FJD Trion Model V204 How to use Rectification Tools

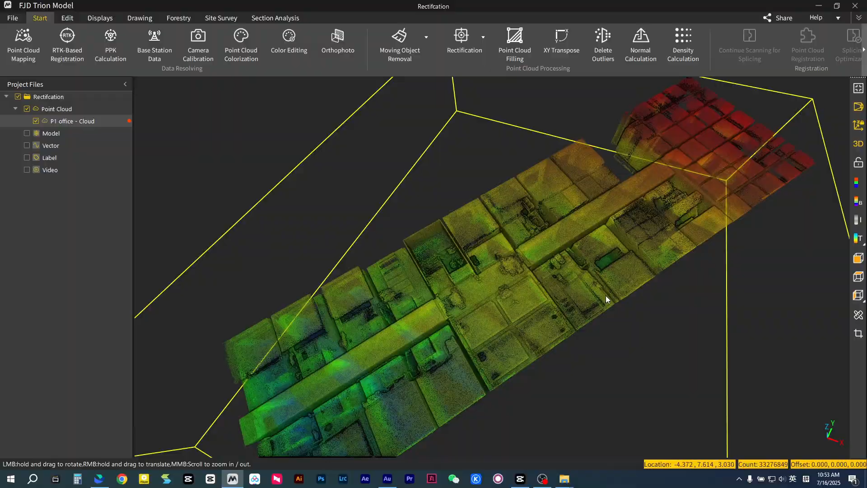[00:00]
Sometimes, scans come out tilted on the Z-axis due to different initialization positions.
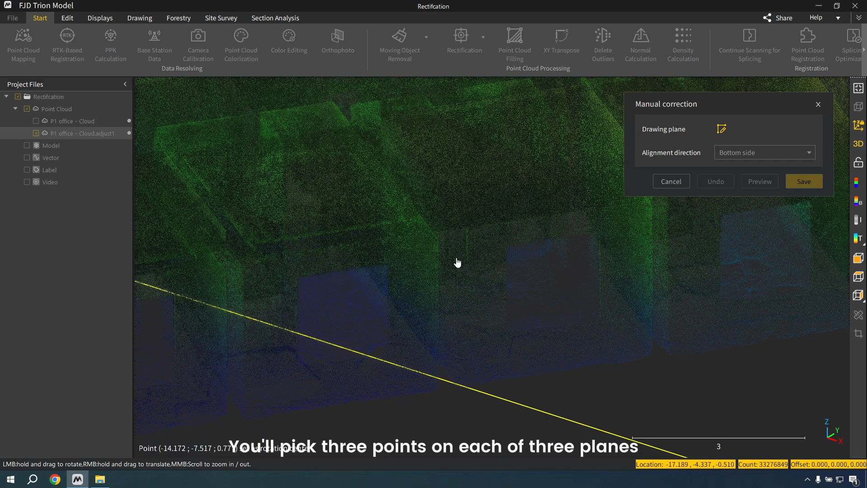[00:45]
You'll pick three points on each of three planes, like bottom left front or top right back, to rectify the whole Point Cloud.